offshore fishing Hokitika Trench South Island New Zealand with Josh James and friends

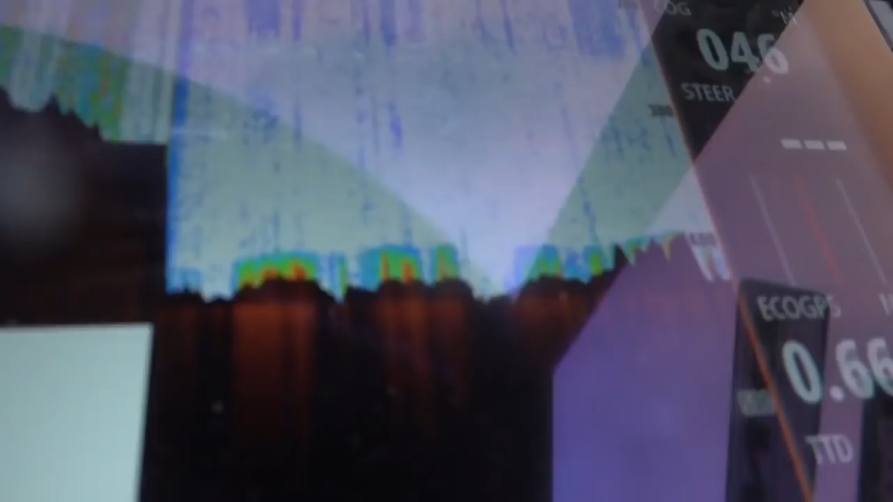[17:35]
Wicker's just dropping too because we've got some quite good sign on the bottom, so we're going to see what's down there. Could be where the harp hooker are.